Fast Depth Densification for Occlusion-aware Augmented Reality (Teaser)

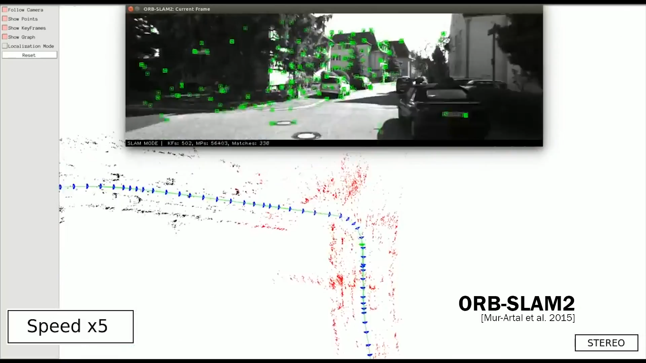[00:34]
SLAM also tracks some 3D points, which gives us some information about how far away things are, but not enough.
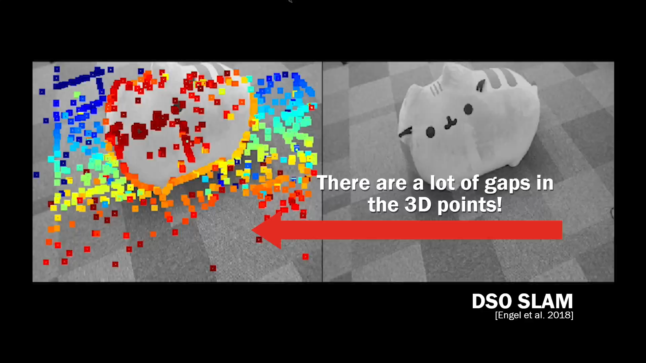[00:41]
We need to know how far away every pixel is, otherwise we can't know when we should put virtual objects in front of the real ones and when we should put them behind.